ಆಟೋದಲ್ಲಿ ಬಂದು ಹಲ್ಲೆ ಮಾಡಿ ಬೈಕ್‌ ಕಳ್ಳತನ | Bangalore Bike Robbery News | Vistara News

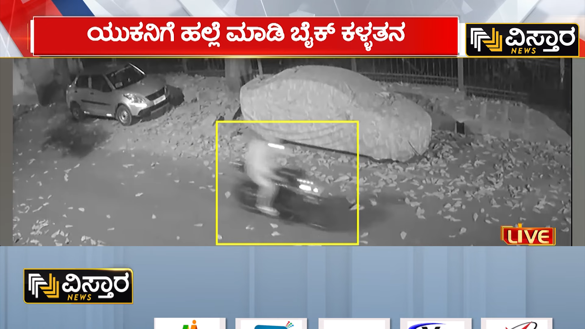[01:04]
ಒಂದಷ್ಟು ಸಿಸಿಟಿವಿ ಫುಟೇಜಸ್ ಕೂಡ ನಮಗೆ ಸಿಕ್ಕಿದೆ. ಸಿಲಿಕಾನ್ ಸಿಟಿಯಲ್ಲಿ ಯಾವ ರೀತಿ ಬೈಕ್ ಖದೀಮರ ಹಾವಳಿ ಮಿತಿ ಮೀರಿದೆ ಅಂತ, ಆಟೋದಲ್ಲಿ ಬಂದ ಯುವಕನಿಗೆ ಹಲ್ಲೆ ಮಾಡಿ ಬೈಕ್ ಕಳ್ಳತನ ಮಾಡಿರುವಂತಹ ಘಟನೆ ನಡೆದಿದೆ.